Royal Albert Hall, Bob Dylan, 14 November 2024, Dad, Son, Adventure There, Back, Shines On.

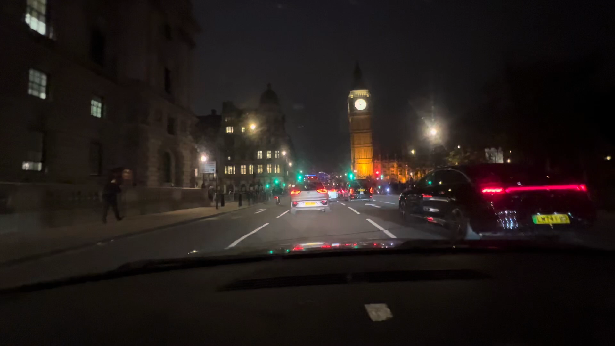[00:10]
Westminster, London. At the lights, turn left onto Victoria Embankment. Oh, left. They're always getting shot trying to get around that bus. You've got to get on your left, mate. That guy's supposed to be set. Oh, yeah.